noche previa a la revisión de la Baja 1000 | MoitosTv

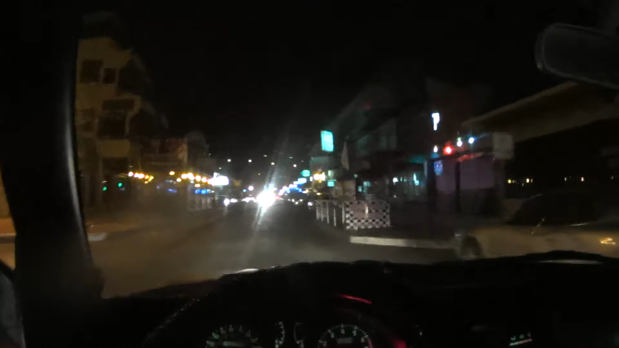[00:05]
en Ensenada, Baja California, México. Un día antes del evento de la Baja 1000.
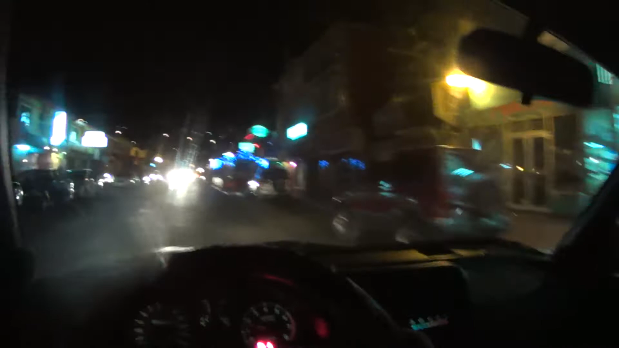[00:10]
Hay muy poca gente porque realmente es miércoles, entonces la gente de Ensenada el día de mañana trabaja y... Pues realmente no hay mucho movimiento. Lo que es fines de semana, hay más personas, creo que bastante más personas. Pero ahorita es previo al evento.
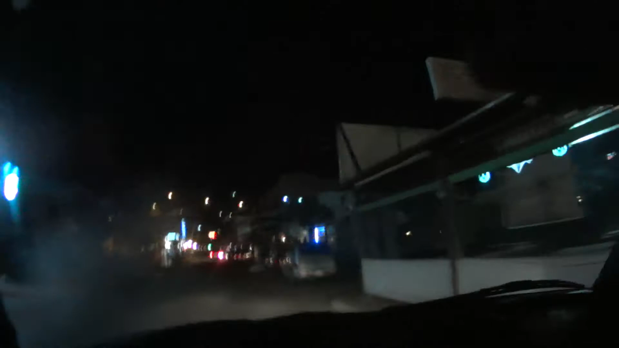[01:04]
Ahorita estamos cerca de lo que es, pues de alguna manera, los principales bares que son el... Papas en Bir y... Y la cantina Huzong.
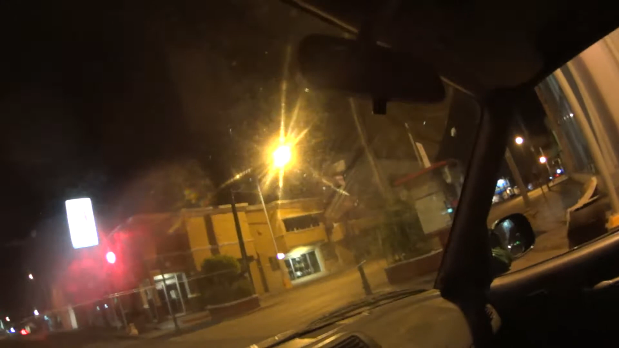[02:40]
Aquí estamos ahorita por... La calle... Ahorita les digo... Calle Ruiz... Y... Calle Tercera.
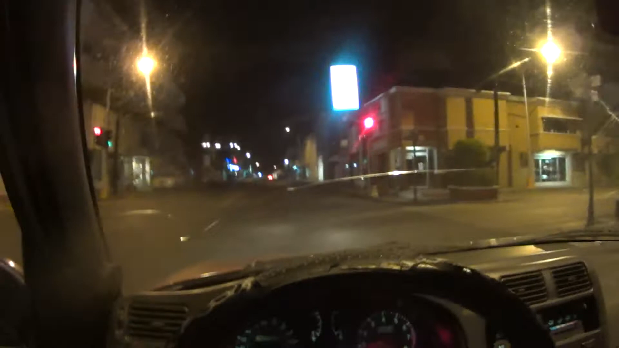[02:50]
Estoy en la zona centro de Ensenada. Hay un banco... Santander... Dax... En una esquina. Son edificios... Viejos... Pero todavía funcionales. Yo creo que... Poco a poco tiene... O más bien, tiene que... Rápido... Modernizarse en Ensenada. Porque...
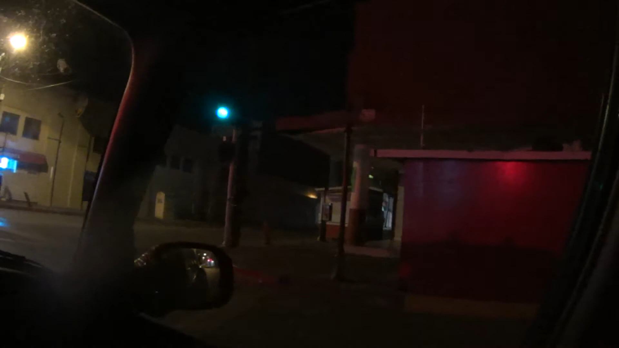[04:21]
Justo en ese poste. Bueno, me parece que... Ha de trabajar una persona ahí. O... Sí, es una mochila. Siempre... Está ahí en ese lugar. Creo que en algún video anterior... Ya lo hemos visto.
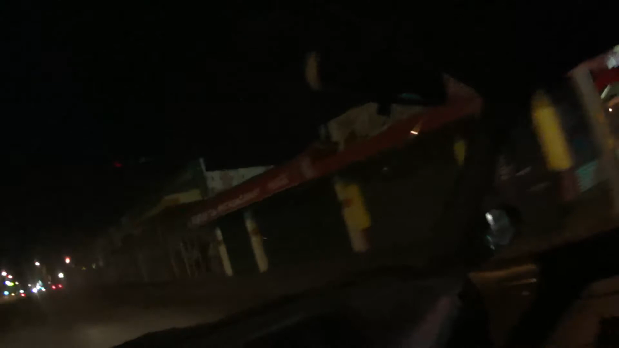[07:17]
Por ejemplo, hay muchas... Como esta señora.